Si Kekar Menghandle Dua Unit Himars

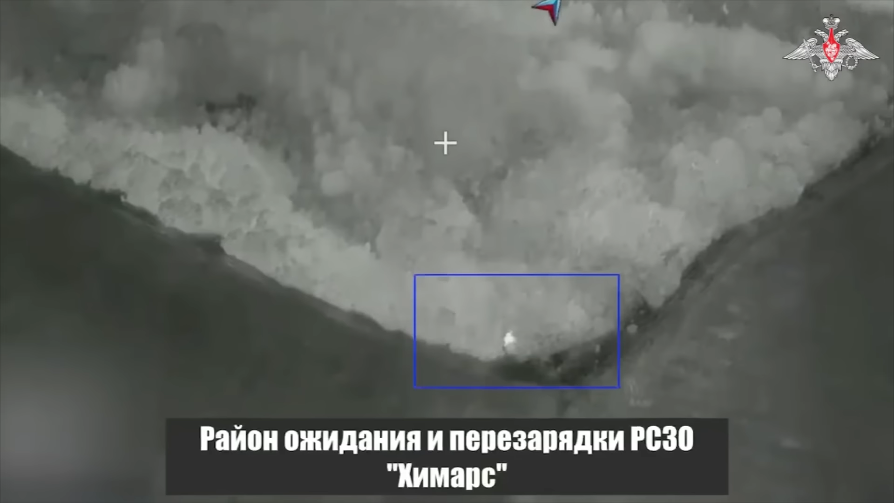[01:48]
Bisa anda lihat, sudut pandang drone intai Rusia menunjukkan sudut pandang kamera termal Apakah kejadian ini terjadi pada malam hari? Oh, belum tentu! Karena salah satu sumber valid kami Mengatakan terkadang memang pihak Rusia Membagikan atau menunjukkan versi termal dari sebuah kejadian Padahal kejadiannya terjadi pada siang hari Alasan pastinya Sumber kami itu juga tidak bisa menjawab dengan pasti Dan pada video ini Nanti anda akan melihat bagaimana kejadian ini terekam dari kamera normal
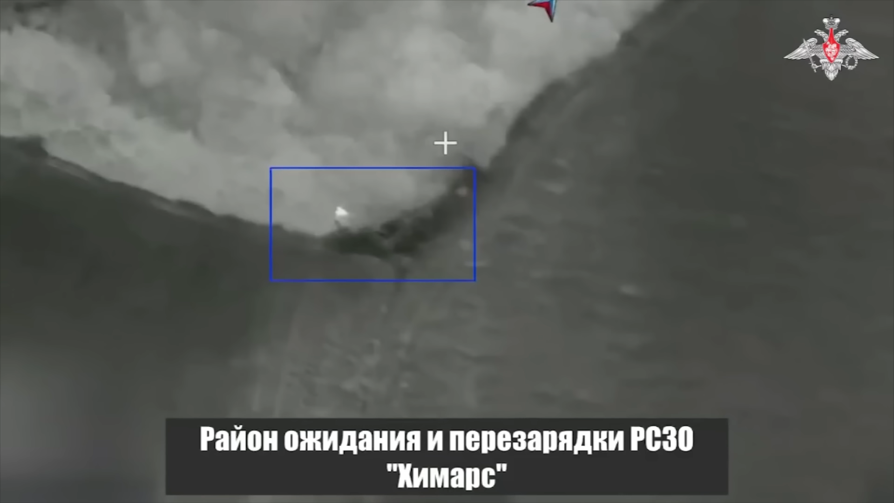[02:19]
Nah, di kotak berwarna biru ini adalah lokasi targetnya Yaitu dua unit HIMARS Karena targetnya strategis dan bernilai tinggi Tentu saja Diutuslah Mamang Iskander untuk melakukan tugas ini Kemudian
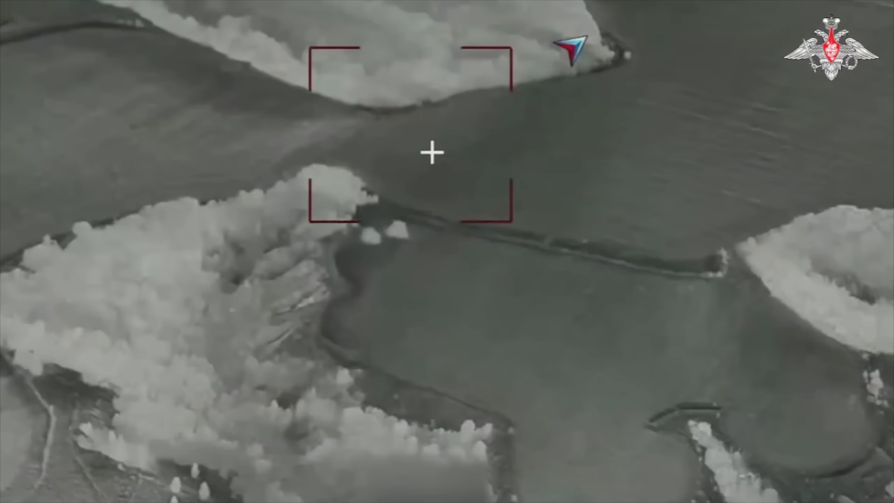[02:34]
bisa kita lihat Iskander pertama menghantam lokasi itu Beberapa saat setelah terjadi hantaman Langsung terlihat sebuah rudal atau mungkin roket Meluncur
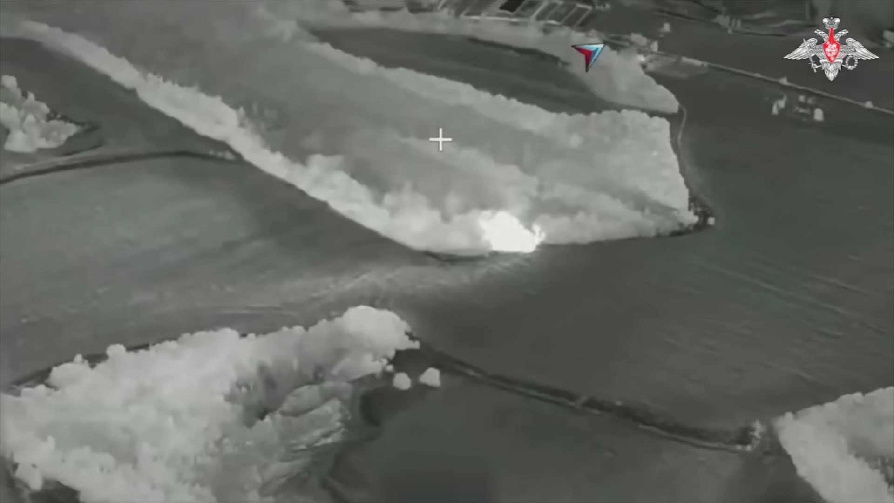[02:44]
tak terkendali dari lokasi hantaman Iskander pertama itu Dengan sudut pandang yang hanya bisa dilihat oleh manusia yang punya indera ketujuh semacam ini Tentu kita tidak bisa memastikan Rudal apa itu Apakah milik Iskander atau bukan Tapi
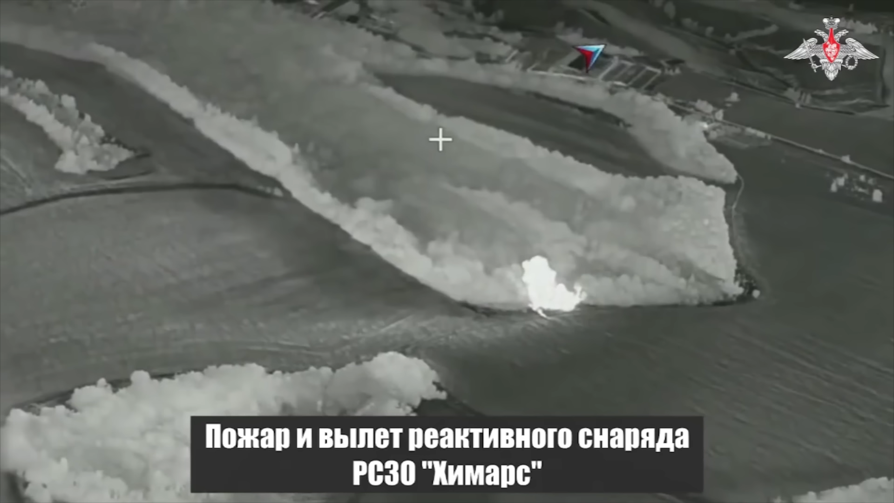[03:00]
yang jelas Di lokasi itu Ada mainan yang membawa rudal atau roket terhantam oleh Iskander
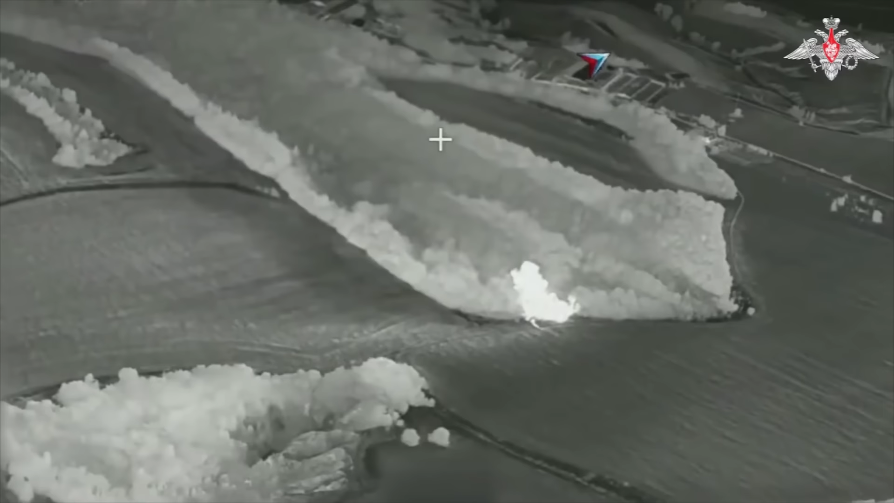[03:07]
Belum selesai Di kotak biru ini adalah target kedua Yaitu HIMARS kedua yang ada di
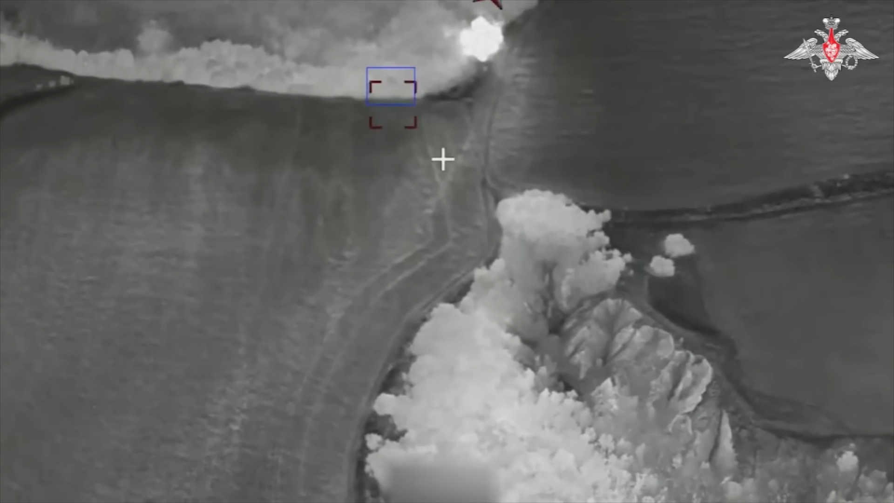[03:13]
lokasi itu Kemudian bisa kita lihat Iskander kedua mendarat di lokasi itu
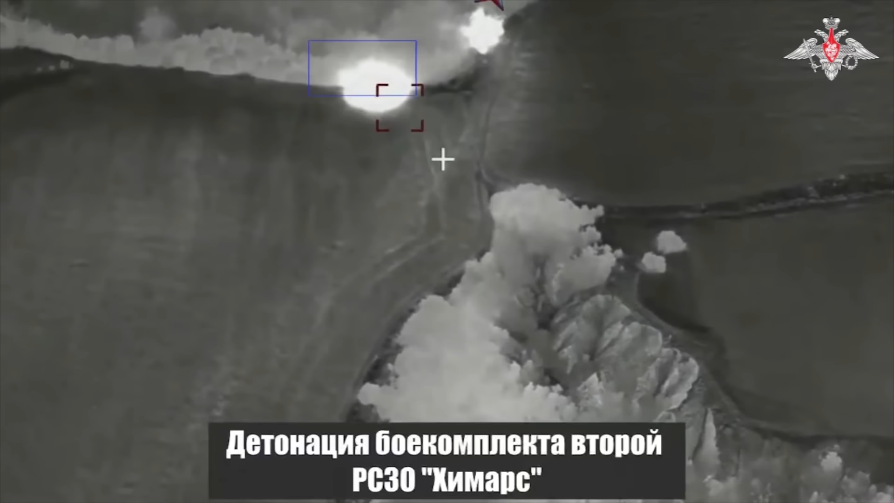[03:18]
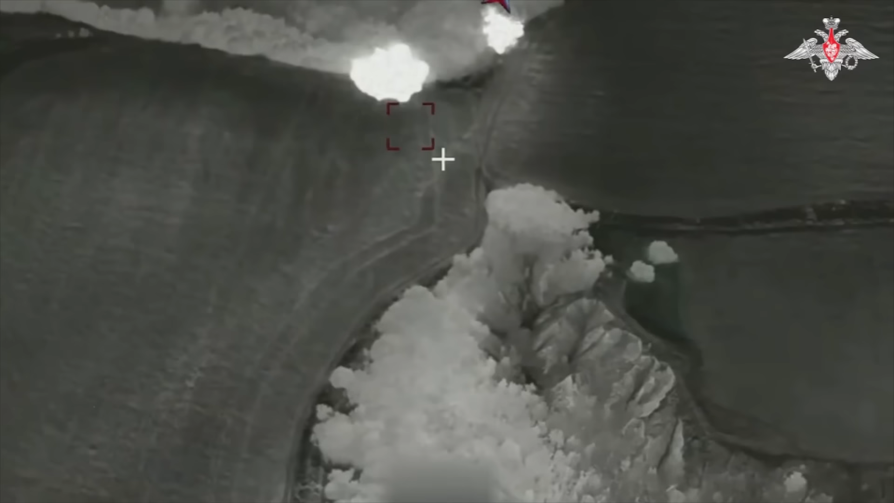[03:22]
Pada hantaman kedua ini Terlihat tidak ada roket atau rudal yang berhamburan seperti hantaman pertama tadi Dan
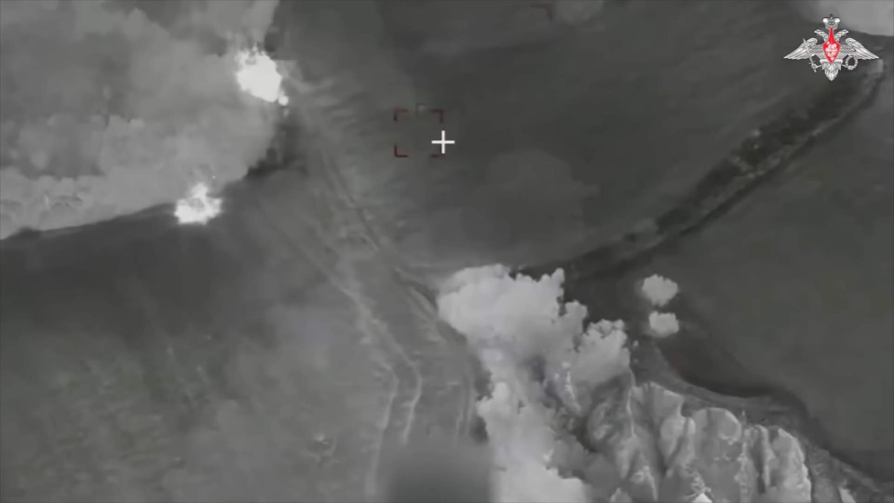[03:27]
kemudian videonya